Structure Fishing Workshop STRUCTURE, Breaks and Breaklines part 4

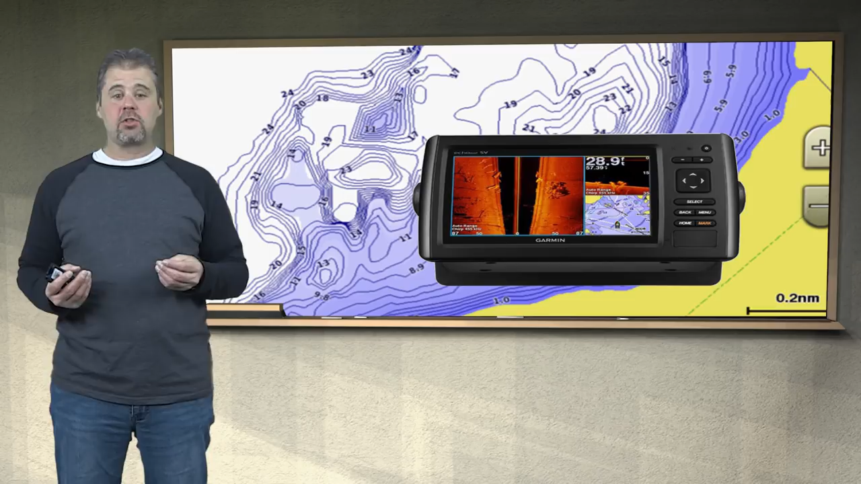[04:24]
The new depth finders now have features where you can actually create your own accurate contour map while you're fishing. We have a lot of tools available for us to help us look at structure and understand structure a lot better. But we have to understand what structure is first so we know how to fish it and how fish use structure. All right.